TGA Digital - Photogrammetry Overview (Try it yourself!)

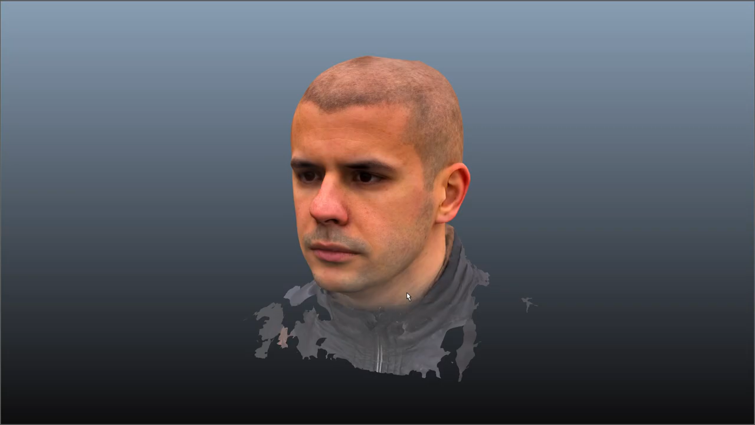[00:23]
I just wanted to show you this model first. This is about the results you can expect from the Agisoft Photoscan process.
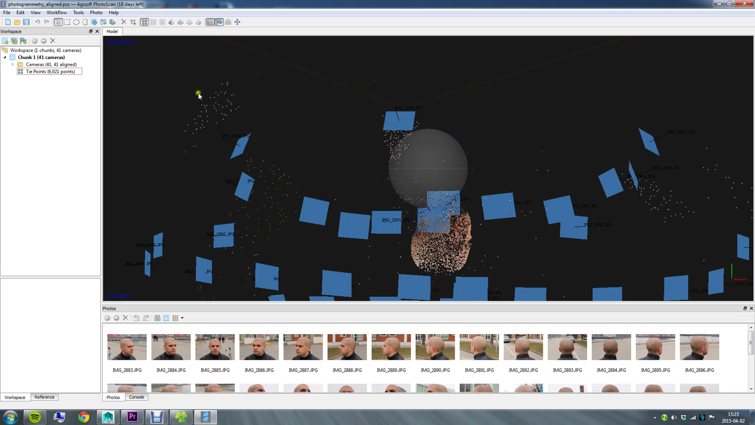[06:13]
If you check to the left you'll now see that you have something called tie points and 6,000 of them or at least in my case 6,000. These are all of those unique tracking points which the software has managed to to identify. So if you just left click out here you can rotate the view and you can navigate around. All of these blue planes you mill mouse button drag to pan. So all of these blue planes are actually the camera positions of where the camera was positioned when that certain photo was taken.
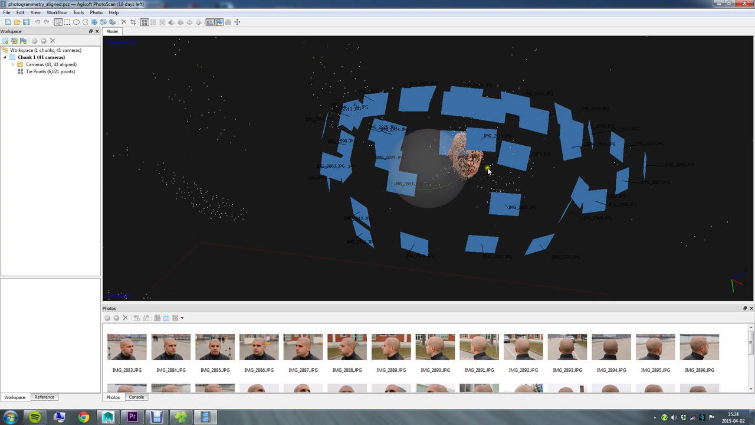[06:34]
You can enable viewing these cameras with this button so it might be easier to disable it at times just to easier see all of the points and what's going on there.
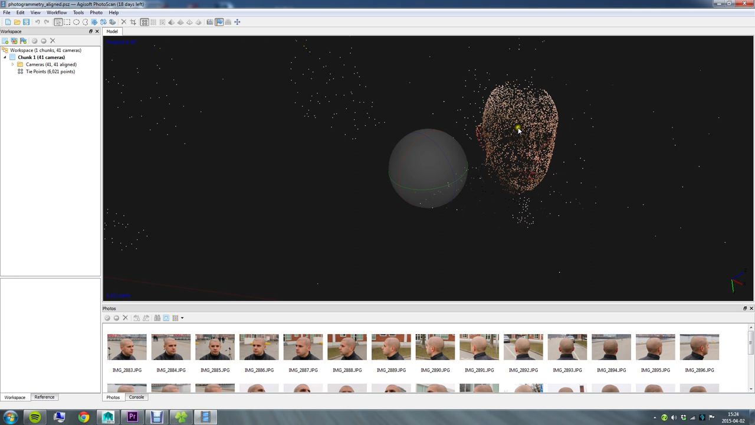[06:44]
You can also see that I've got a lot of the background going on as well
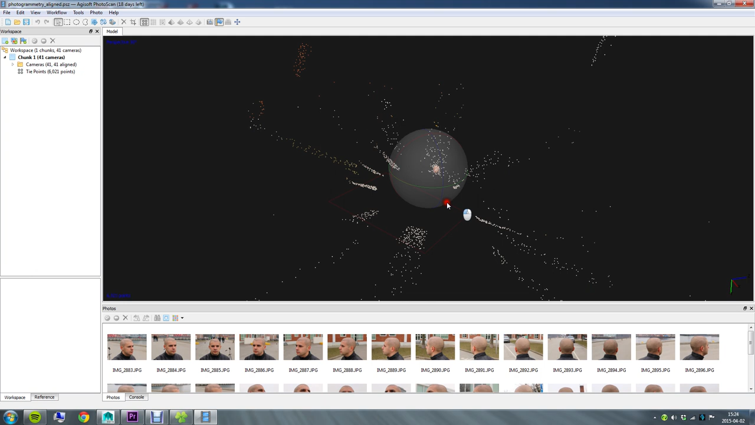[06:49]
and since I'm not trying to import the background but rather my head I want to go ahead and delete all of these other points.
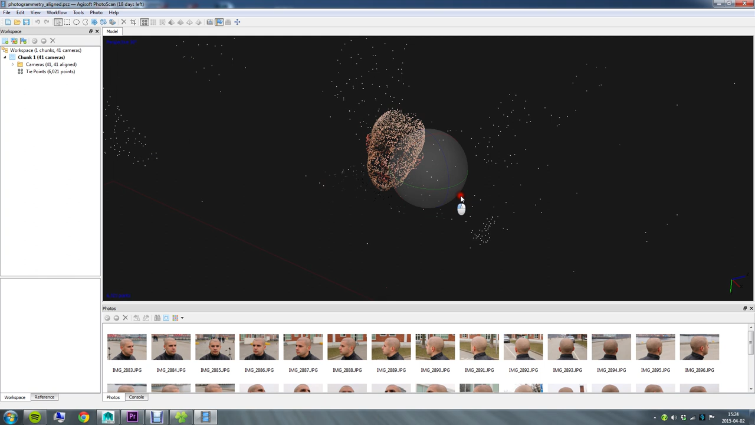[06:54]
So the easiest way to do that is to use one of these here selection modes for instance the freeform select
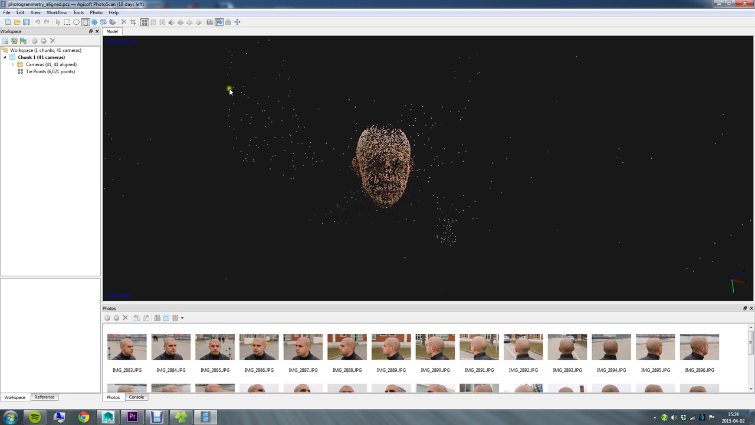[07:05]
tool and I'll just drag around the part I want to keep so
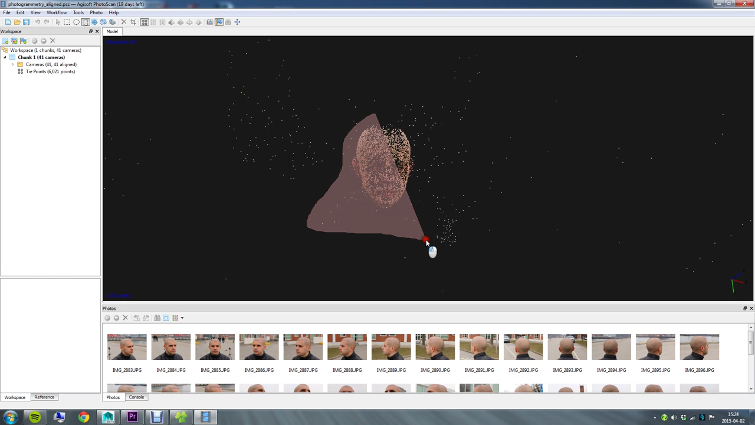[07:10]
I'll go something like this you can just go quite rough and then click this here crop tool and what that does is deletes all of the other
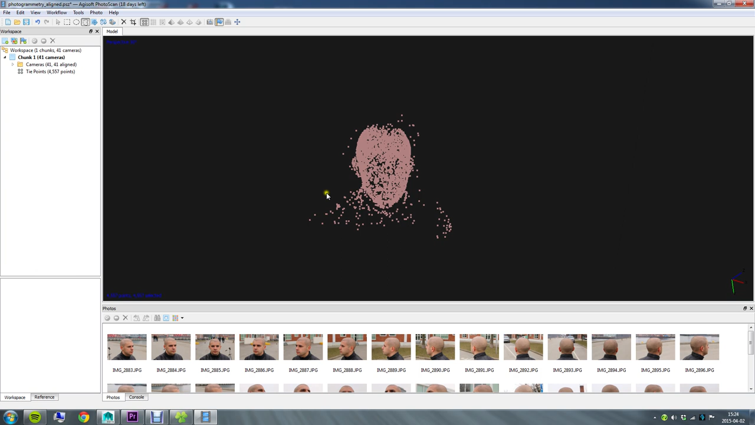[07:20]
points except those that were selected and at this point I'm going to go
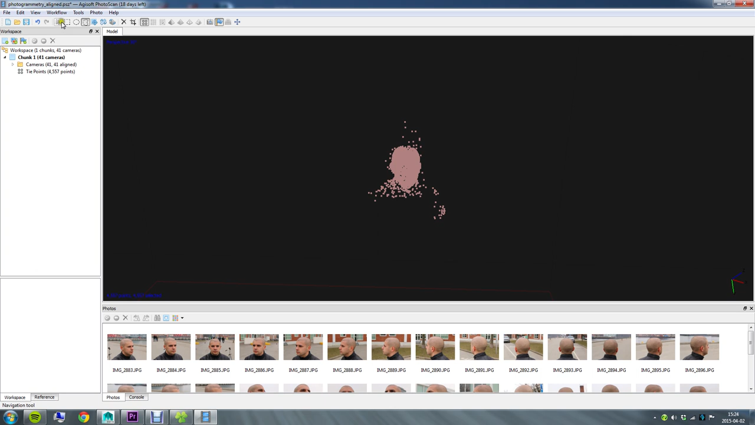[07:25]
back to the select navigation tool I have to go back to this tool actually
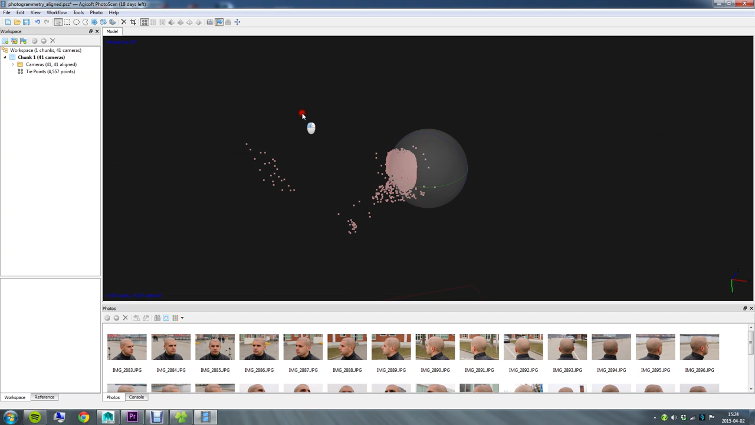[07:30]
to navigate the camera around since I use left click to rotate the camera with this one and left click selects with these so same thing here go ahead and delete these
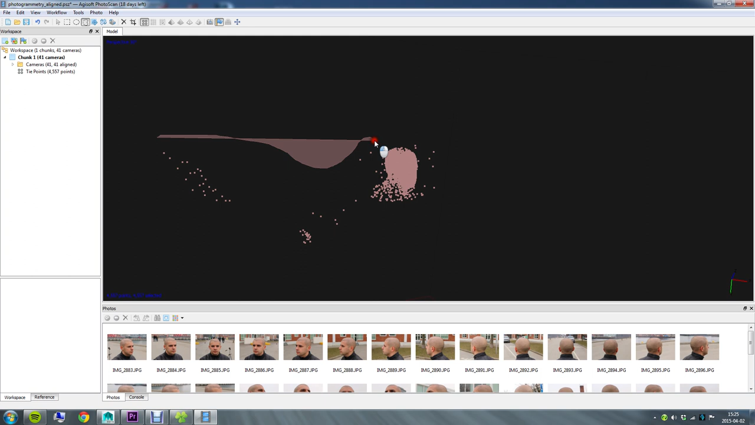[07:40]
points which you don't want either use the crop again or just select points and then
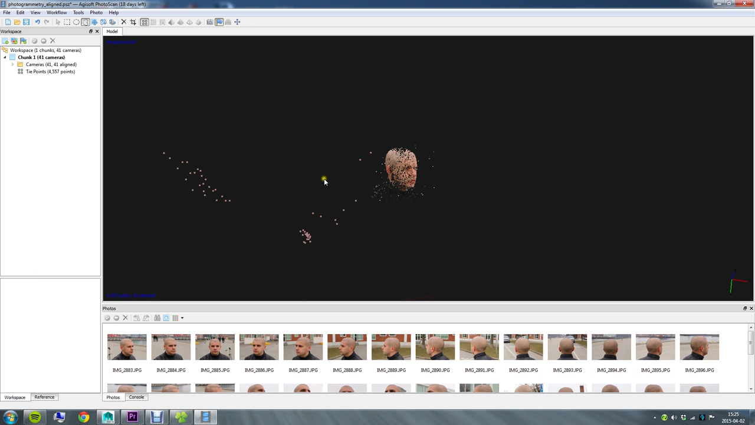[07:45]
click delete and at this point I'm just going to zoom in and
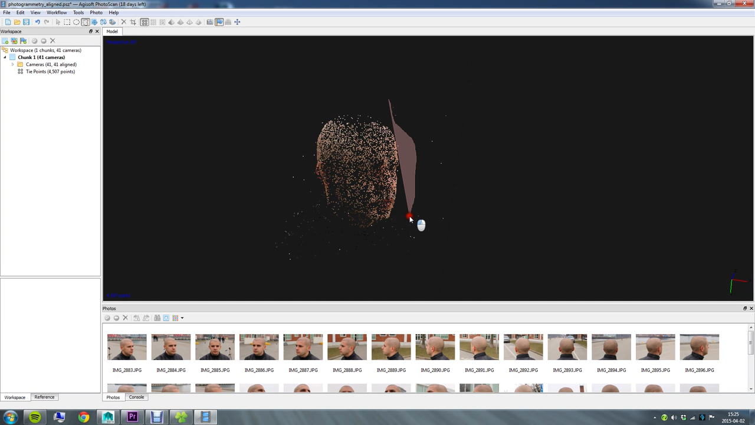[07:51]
select certain points and delete them now I'm not sure but I think per default when you install the program you'll have a light gray background I found out that in the preferences of the program you can change the background color and in my case since the subject me that is I have
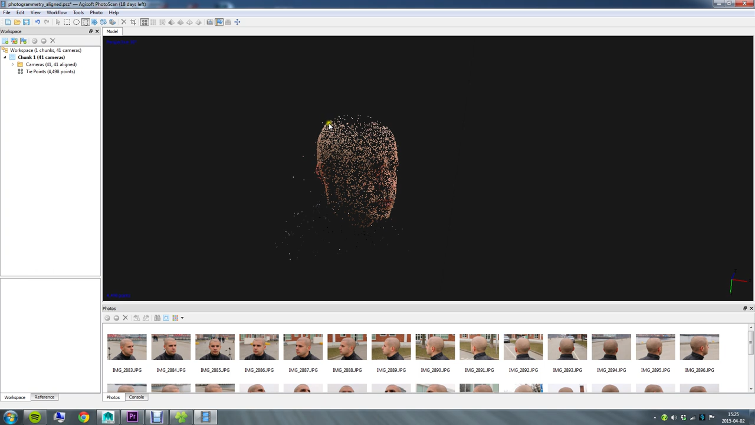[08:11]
quite light points here so it's easier to see them in contrast to dark background so that might help you out so I'm just real quickly gonna go through here and delete some of these here floating points the more and the better you can delete the the more accurate mesh and further dense data you're going to get if you do have these floating around at the point when you're going to create your mesh you will get some odd shapes and whatnot going on with your head
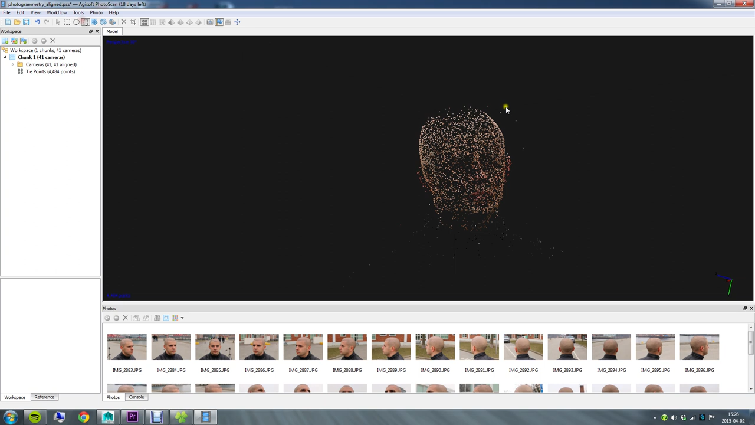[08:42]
so yeah bear with me here and I'm just gonna select a few of these points and we'll proceed to the next step which is to create this here dense
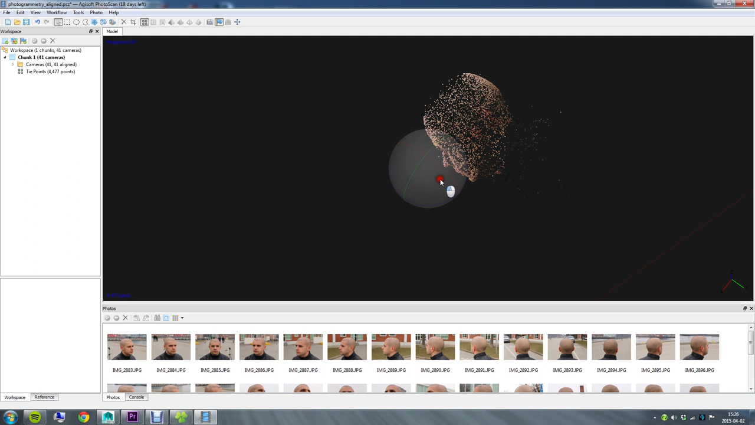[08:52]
point cloud so yeah let's see I've probably gotten most of the points I need to delete now but hey I'll just do
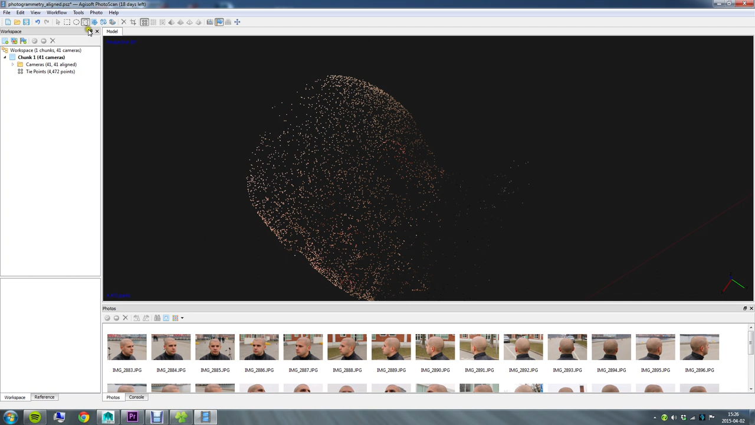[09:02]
this really quickly and let's proceed after that so I'll just get that last point there right so that seems quite nice to
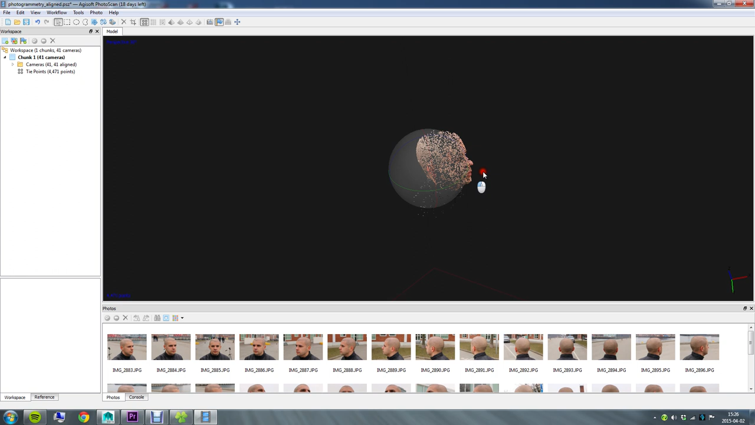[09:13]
me yeah some more floaters go
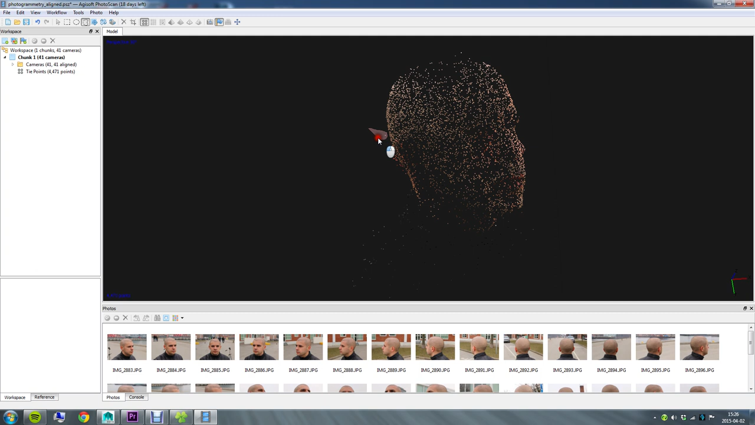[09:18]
figure I think I saw some here over by the nose here as well yep
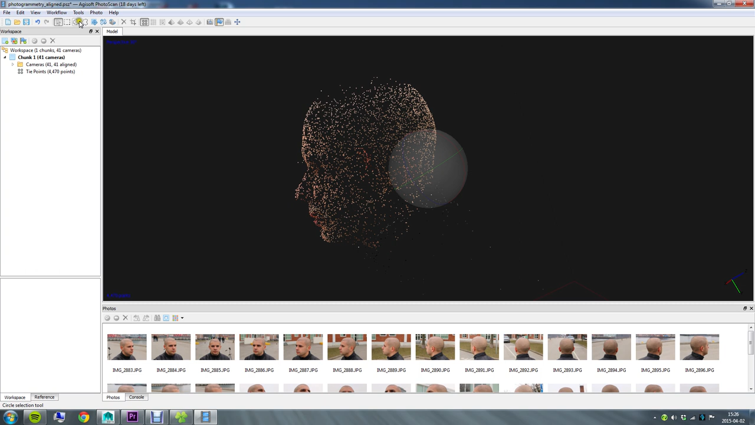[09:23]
let's delete those as well there we go fine I'm going to leave it be